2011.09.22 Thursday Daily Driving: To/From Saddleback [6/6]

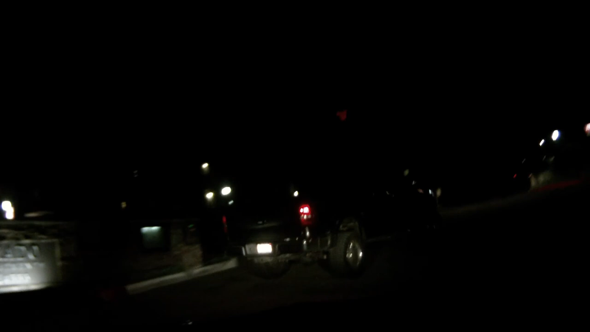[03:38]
Oh, poor guy doesn't have a gate removed, or does he?